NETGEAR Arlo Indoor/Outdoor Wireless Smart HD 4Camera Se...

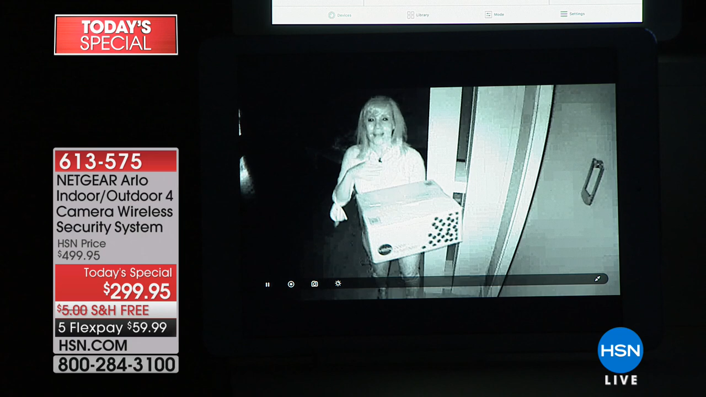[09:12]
Oh, wow. I know. When it's pitch black, it's pitch black in here. Okay, maybe you peeking out the windows, you can't see anything, but Arlo can see. And Arlo detects motion and starts recording. So it would take this video clip of me right here, and it sends it into the app instantly. So you can take this and give it to the police. Now, in the infrared night vision, it's black and white, and you can still, I brought a box so you can read, there's a label somewhere. It's hard for me to see in here, the HSN box. If somebody has a tattoo or a logo, you're going to be able to see them.
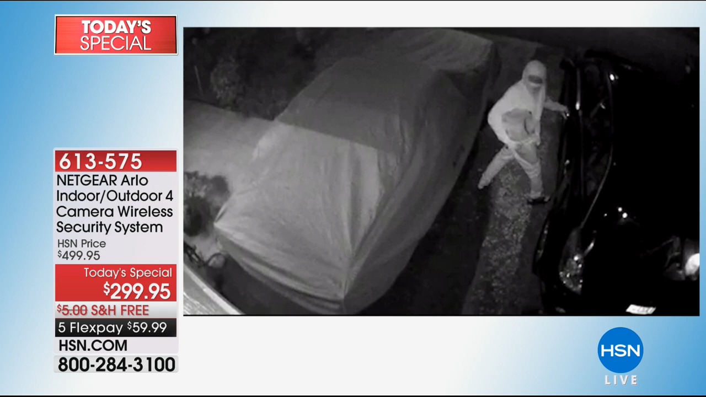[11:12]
This is to give you peace of mind. And let me tell you something. When the sun goes down and it gets dark and the boogeyman comes out.
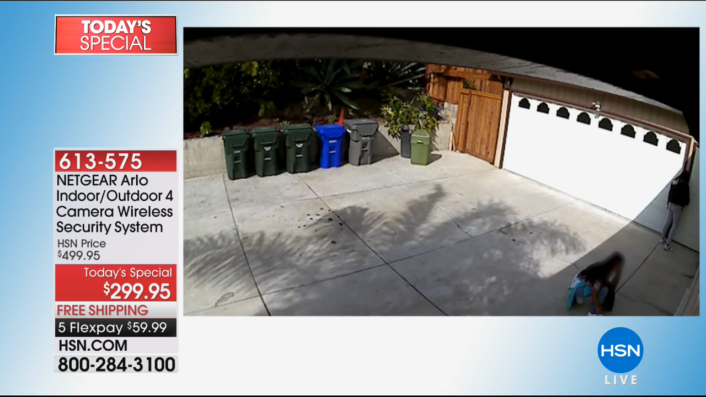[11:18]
Right. And you know, that's a little scary. Boogeyman, look at this guy right here.
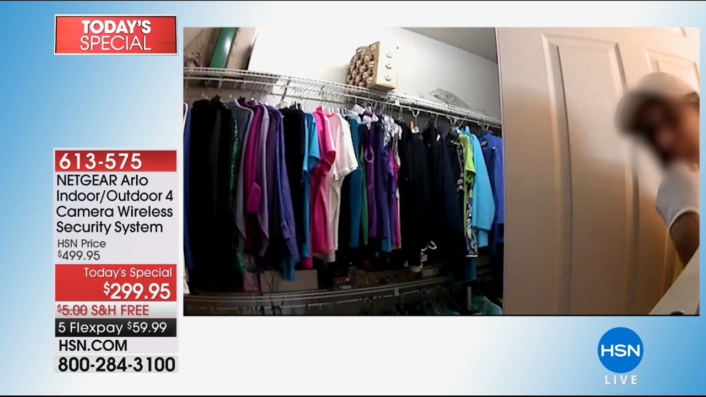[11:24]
This is a guy that's going into a girl's apartment. Yes, that's the landlord. He's the landlord. With a glove and he was caught. Oh my gosh.
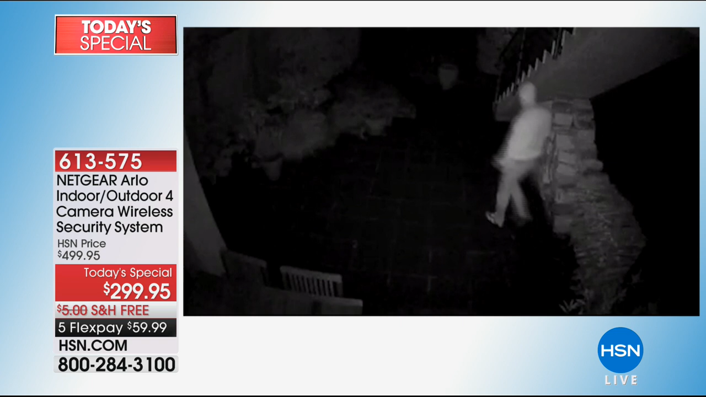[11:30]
The black and white, by the way, is the night vision. So these people, they're all, this guy's trying to get into the window. Can you see the Arlo sticker right there? He's trying to break into the window and he was caught. He was one of the maintenance workers.
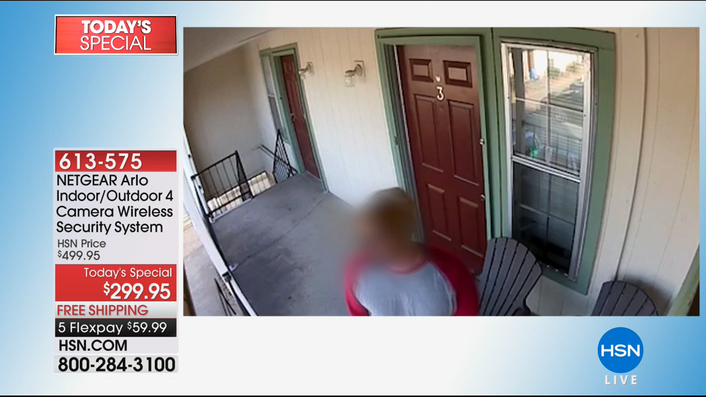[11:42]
We had to blot out his face. Every, real videos, every single person was caught. These three, I don't know what they're doing, but they're up to no good.
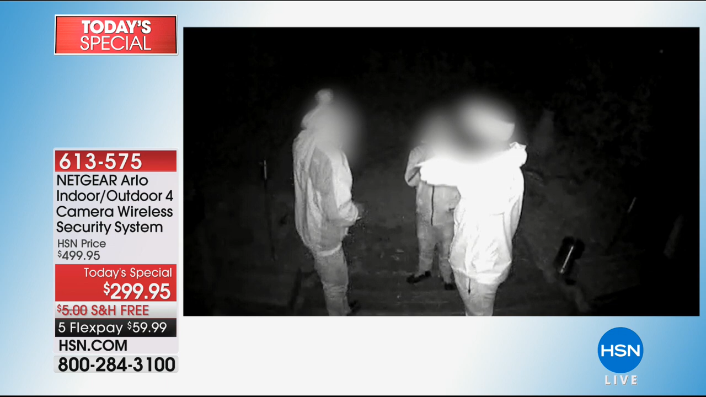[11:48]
They've got their hoodies on. And a lot of people, this guy sees the camera and a lot of people run the other way. They just walk off. They know they're busted.
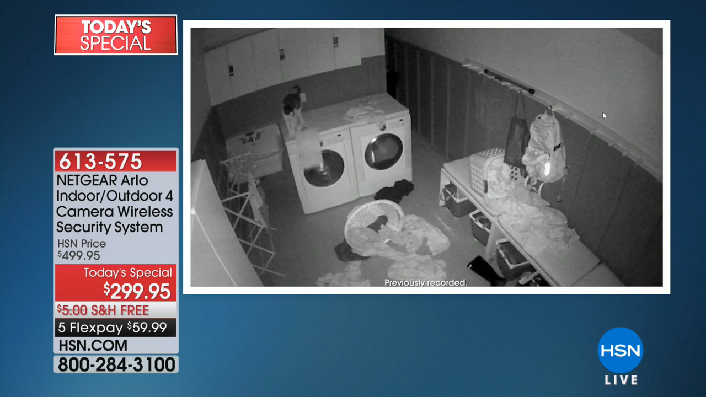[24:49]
It's the best eyewitness you can ever have, you know, and it always helps make a case.
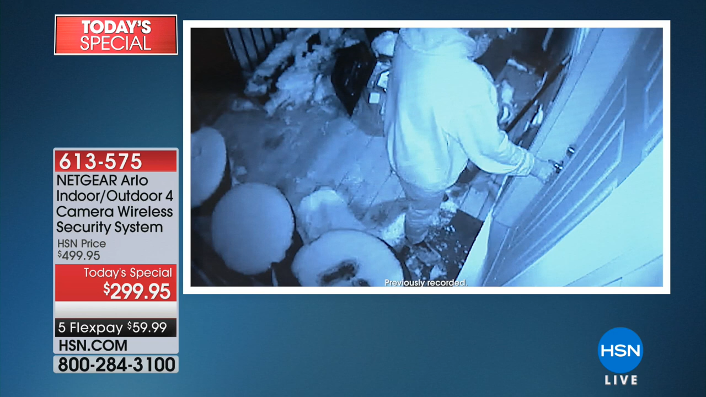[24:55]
So anytime you can protect yourself with something as good as this, or just like right now, looking at the culprit as the cat, you know, that's always a good thing, too.
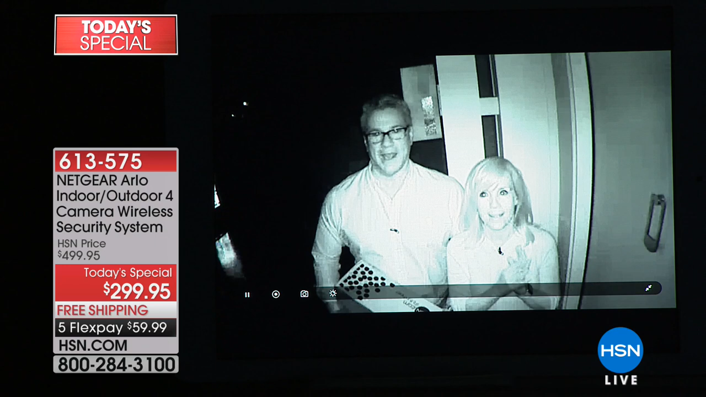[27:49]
It automatically converts into night vision. Can you tell everybody what we're looking at right now on that camera? Okay, so the little red. Infrared is glowing red. Let me tell you, that would be enough to scare me away. Absolutely. Oh my gosh. That's a deterrent. That is actually glowing red. So I want you to see, even if I come back here, Julie, you can still see. Look, I'm way back. You see somebody. So if I'm in the back of your porch, look, you're still seeing me. It picks up on that. And you look like you have a glowing light on you. Yes.
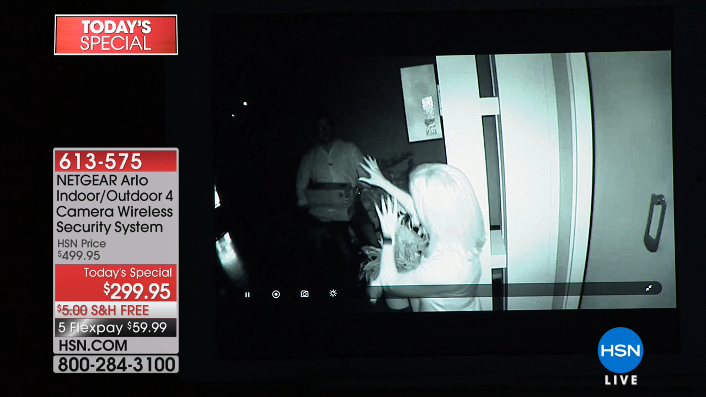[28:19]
And that's the infrared night vision. It's in black and white, but it illuminates the area so you can see the details of a tattoo or a logo, what somebody looks like, license tag numbers. Do you know we have studio cameras that are worth hundreds of thousands of dollars and they can't do that? Right. Watch. Here's our camera on one side. The left. And that is a very, very expensive. Mike, what are these? $100,000 cameras?
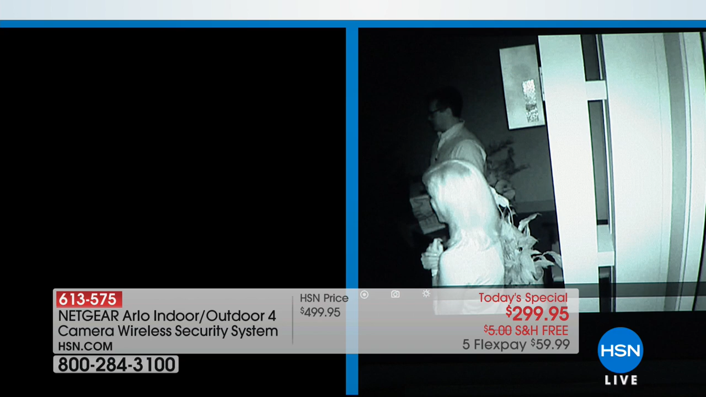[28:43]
Well, Mike says about a quarter million dollars. That's what these cameras cost. It doesn't have night vision. And they don't have night vision. So you can see the technology. Hey, listen, we are inside 10 minutes. But look at it. If I'm some, and I'm not, but if I'm some creepy guy that's coming up to your house in the middle of the night. And I'm not.